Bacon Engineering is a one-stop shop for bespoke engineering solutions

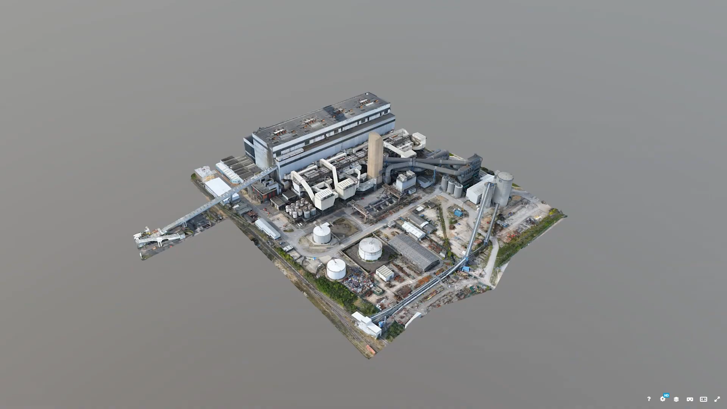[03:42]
filming and we also offer a laser scanning service which enables us to really get an accurate plan detail of a customer's structure or site and then be able to refer back to that when it comes to looking at what maintenance activities may be required.
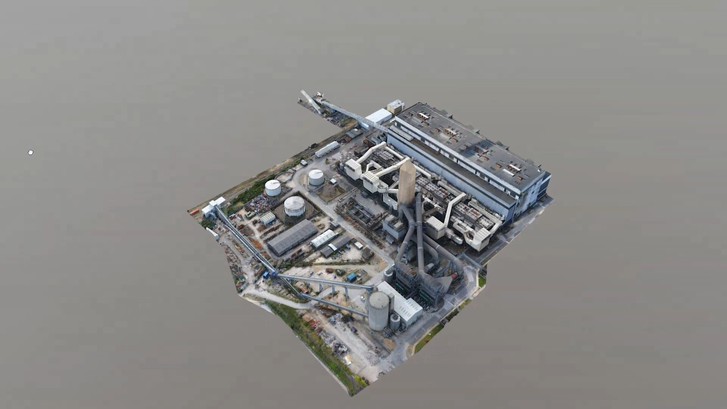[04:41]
One of the most interesting and innovative outputs is the 3D modelling and from the drone footage we can create 3D models of various things.